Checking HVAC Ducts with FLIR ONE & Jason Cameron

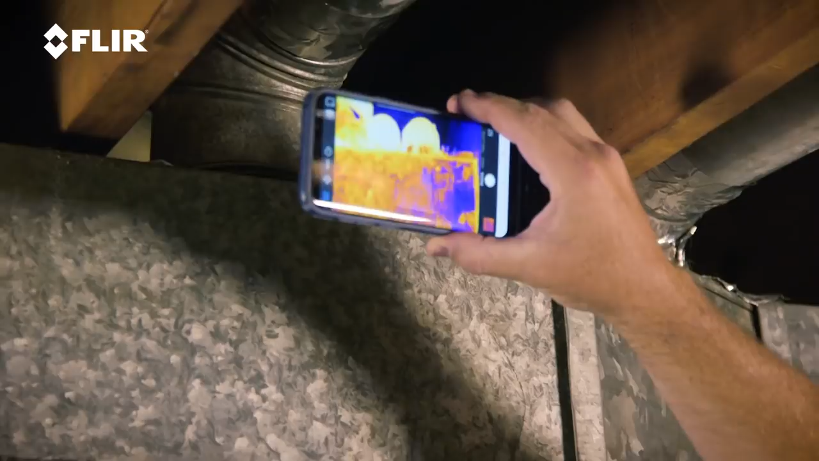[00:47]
is right there, you can see that really hot spot, right?
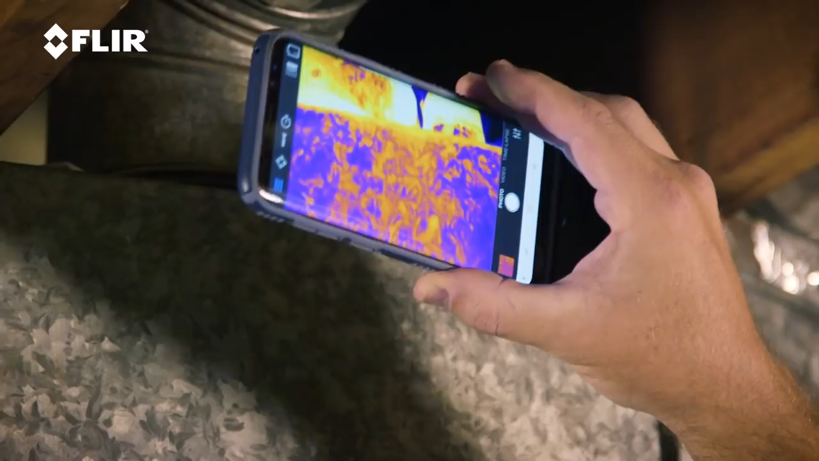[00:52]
That's where I'm, because the heat is on right now, and that's where I'm losing heat. And if I'm losing the heat down here, I'm not getting it where I want it, which is upstairs.